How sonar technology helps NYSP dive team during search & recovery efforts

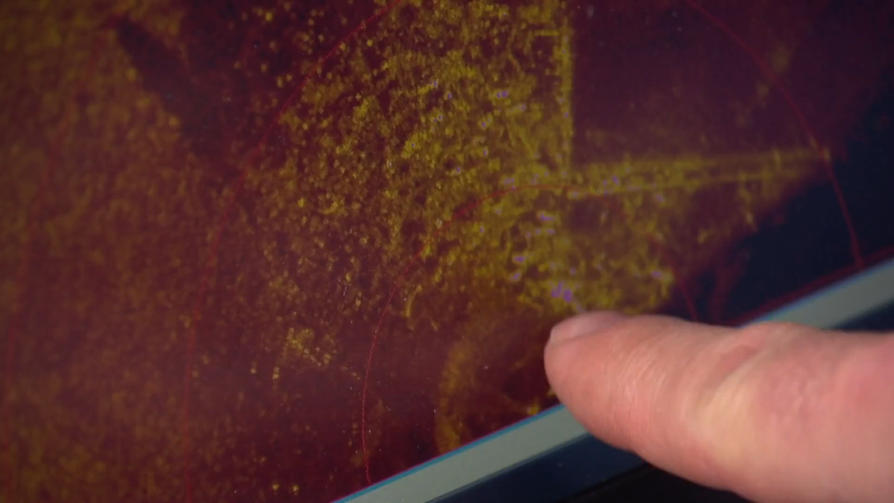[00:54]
the device offers a 360-degree view of a landscape that cannot be seen by the naked eye due to the murky conditions. Topside is actually directing the divers right into our target.